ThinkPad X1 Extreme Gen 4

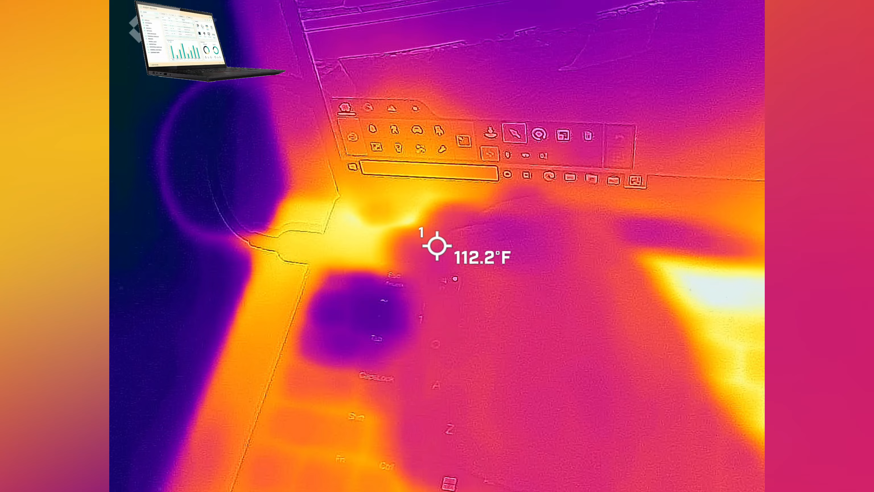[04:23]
On screen: spot 112.2°F
I do have a fan in one single light. But just to let you guys know, just to see how it works. So, I hope you guys enjoy this portion of it. All right. Let's look at what all the heat. And this is the same kind of heat that's coming out. It's actually extremely hot in that area. We're talking about almost 120 degrees coming out on this area, a particular area.
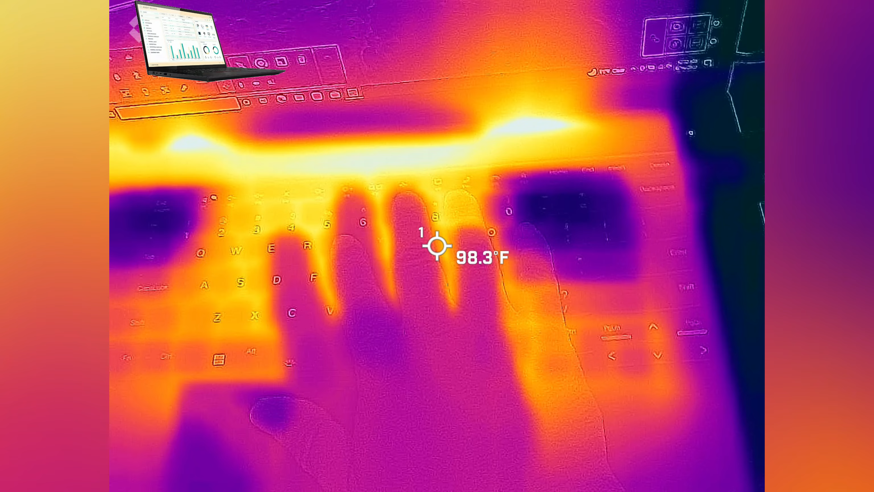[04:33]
On screen: spot 98.3°F
It's just extremely hot. And this is just the top of it. So, in the future, if you run projects just like what I was doing right now, you're going to have functions, issues functioning with the actual keyboard. Because it is extremely hot to a touch. I wouldn't recommend you working on the actual keyboards and stuff. You're going to need an external keyboard. Because this is actually emitting a lot of heat throughout the whole system. Especially on these areas. If you guys see the hot spot. And look at my hand. It's not even as hot as the actual system itself.
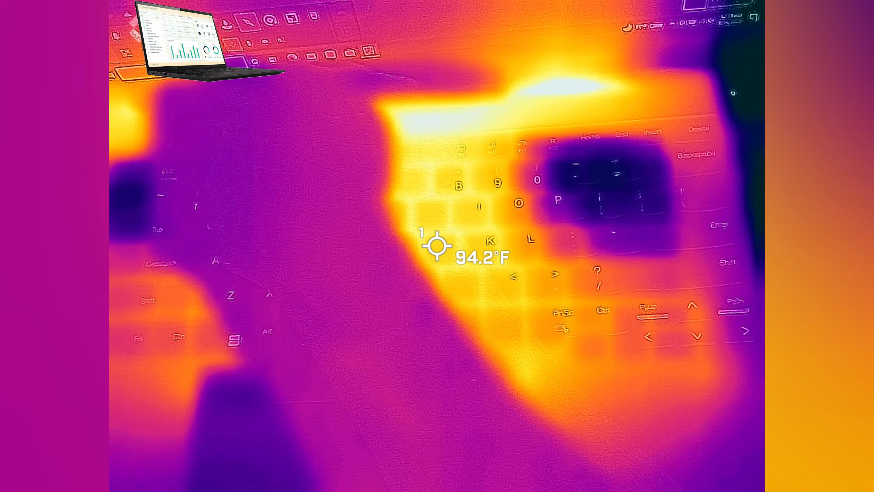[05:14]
On screen: spot 94.2°F
And right now, it's because I'm running a high-end application, Lumium 12. And it's not capable of handling this application very well. So, you can see the suction of the air is underneath of it, of course. And then you can see the blue spots. That's where it's bringing all the air in. And it's in the intakes. And then it's pushing all the air through the back. All the air is coming out right behind the actual monitor. Don't be surprised. In the future, maybe you're going to get mung functions on the actual monitor too itself. So, that's another thing that I would kind of like keep an eye on that part. It's slimmed down. But it has a, it sounds like it has a good video card. But in reality, you're not going to get a good quality video card.
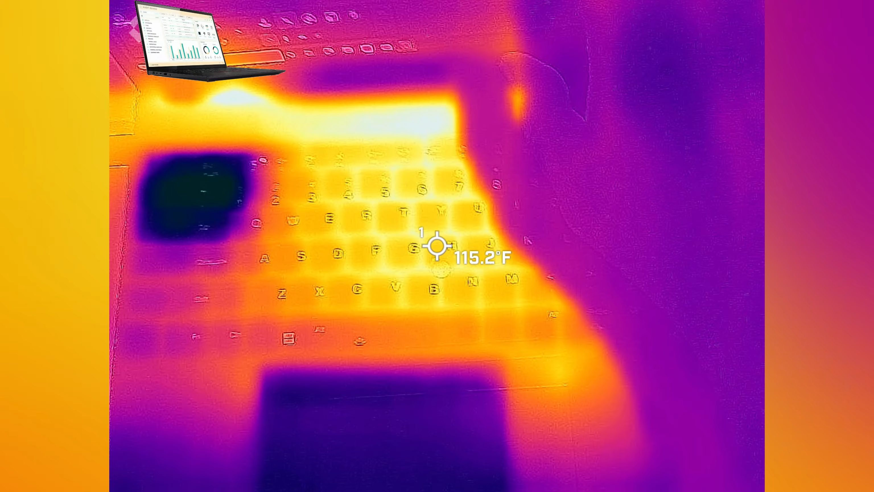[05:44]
On screen: spot 115.2°F
Even though it has a name in front of it. The A5000. So, it's not capable of running at that speed. But if you guys notice, if you can't even keep up with an application as simple as this, I don't really recommend you guys to work any kind of AutoCAD or any kind of application, three-dimensional application. It's good for Adobe. It's good for maybe some video editing.
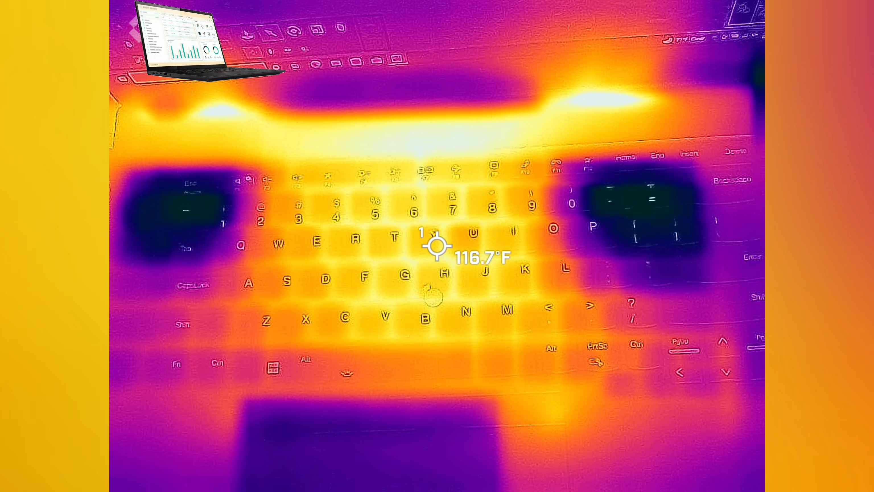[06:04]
On screen: spot 116.7°F
But this is a problem that you're going to run in the future. It's going to heat up a lot. If it runs a lot, if your engine's running a lot of the GPU, this is just going to happen to keeping it cool.